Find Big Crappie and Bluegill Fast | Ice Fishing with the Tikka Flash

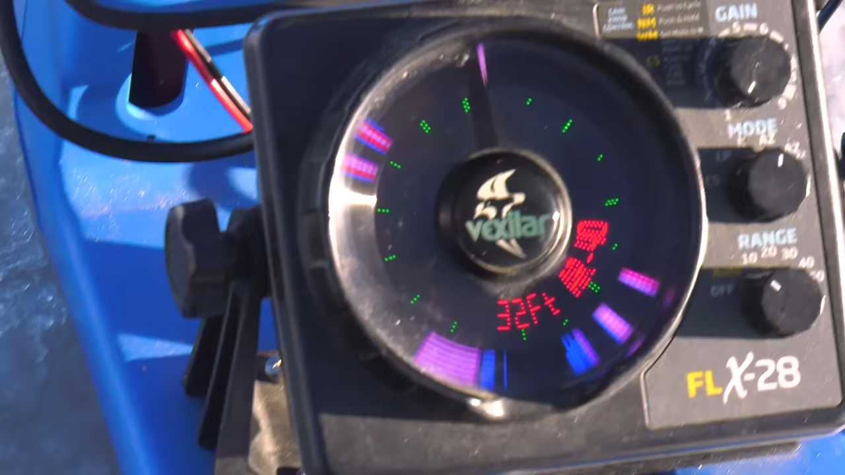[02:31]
On screen: depth 32 ft
things two different worlds that when you marry them together gives you a lot more information for finding fish
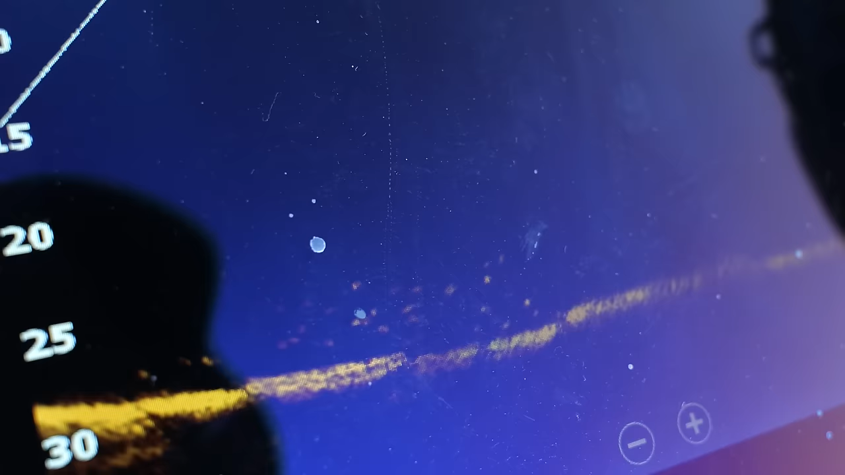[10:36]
forward facing sonar to find fish there's probably no better tool for finding fish
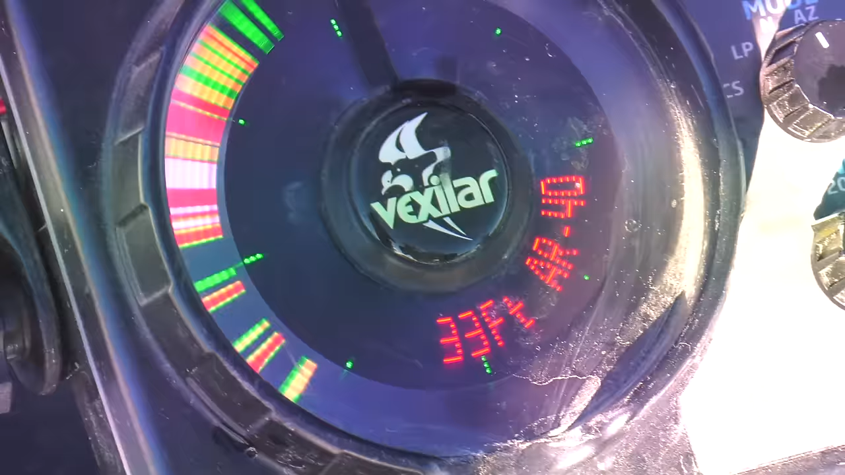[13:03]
oh i love that they are just dunking that rod tip when they hit these bait they hit them hard i mean they're